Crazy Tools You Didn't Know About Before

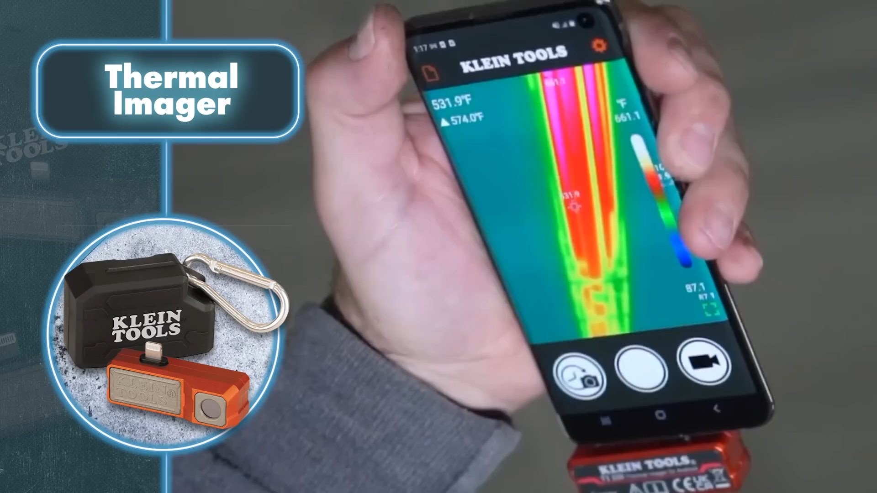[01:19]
On screen: spot 531.9°F
tool from klein tools is a portable camera that connects to your smartphone and can detect
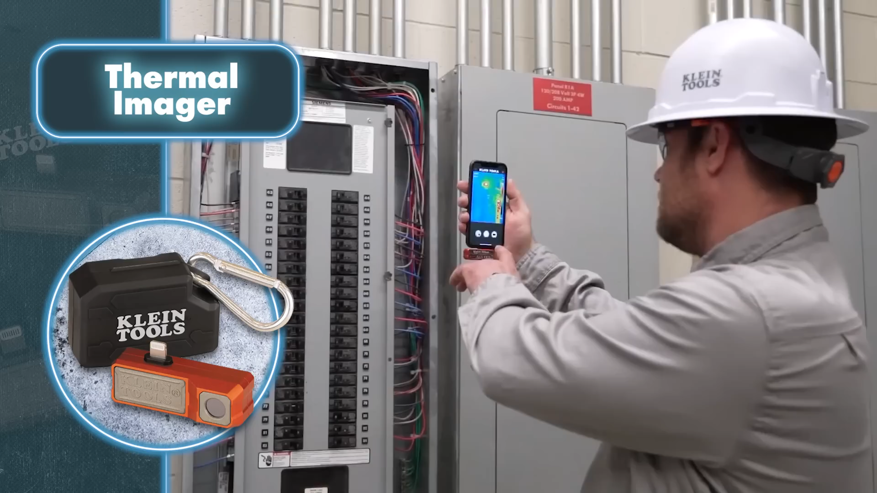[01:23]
temperatures from minus four to 752 degrees fahrenheit
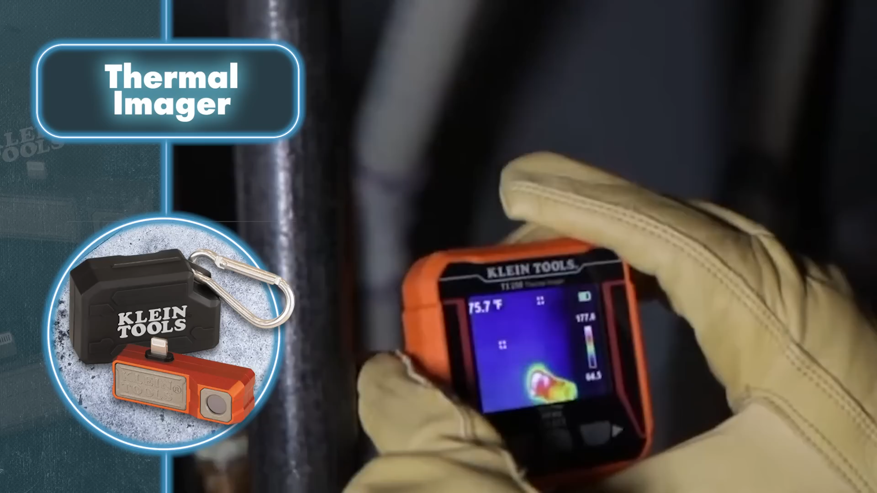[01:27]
On screen: spot 75.7°F
giving you the ability to detect and prevent heating or electrical problems before it's too late the
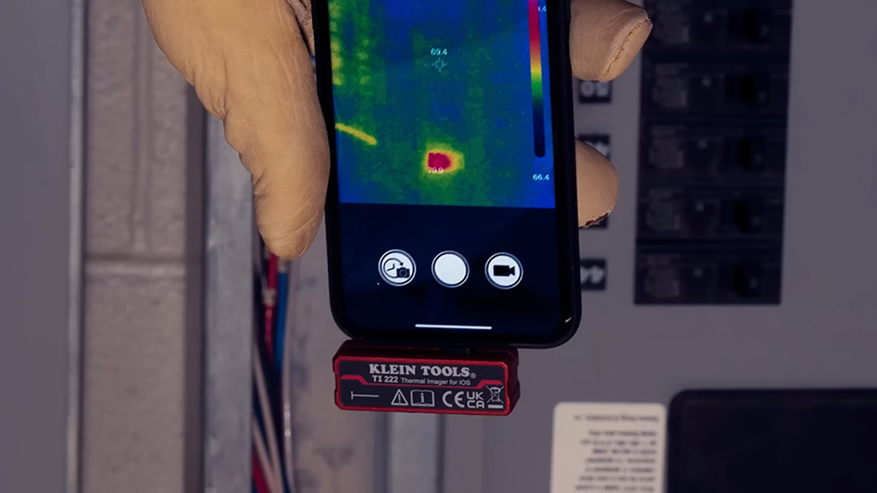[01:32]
thermal imager has a sensitive sensor on its body and plugs into your phone's charging port the important thing is to get used to the location of the camera at the bottom the
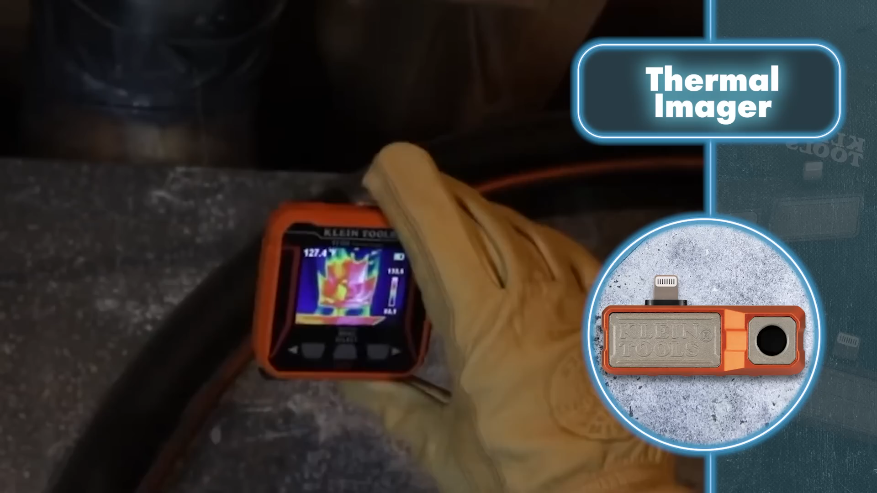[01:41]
tool generates an image with a total resolution of 10 800 pixels it's high enough to easily detect hot or cold spots and fix the problem this tool comes in handy for inspecting walls floors or wiring
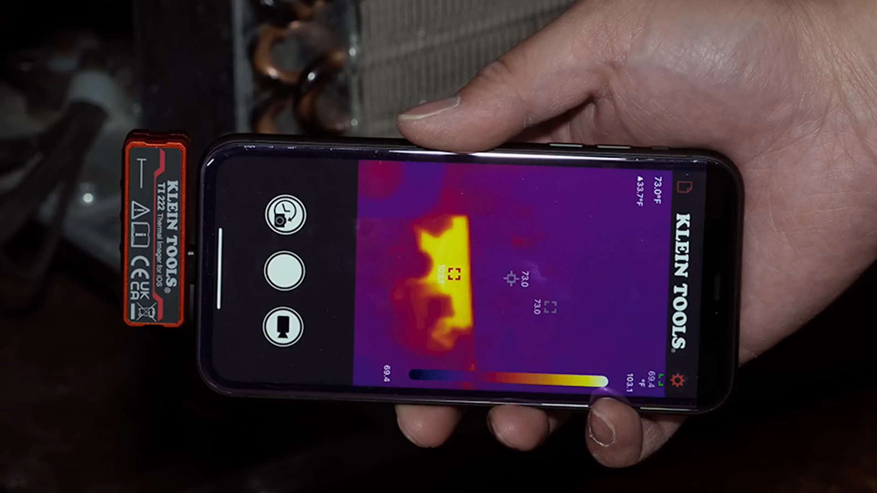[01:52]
On screen: spot 73.0°F
but the key advantage of the invention is the low cost the
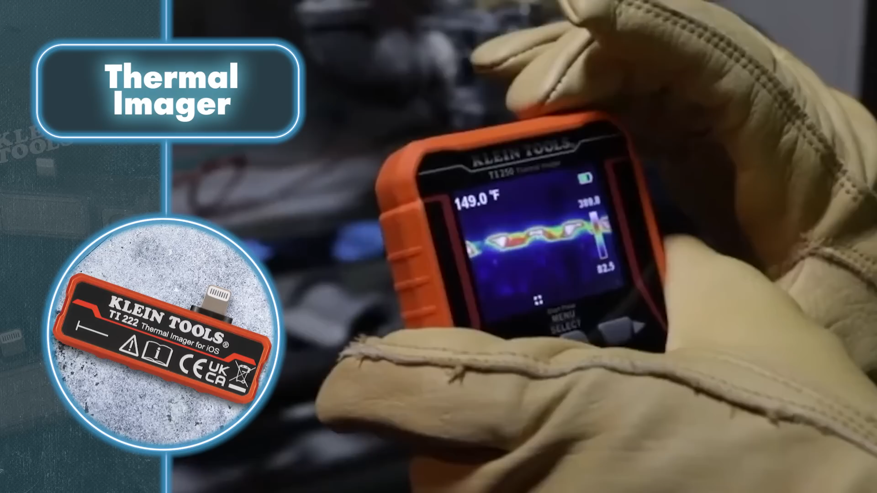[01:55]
On screen: spot 149.0°F
device has no battery no screen and no image processor since the smartphone takes care of all these functions of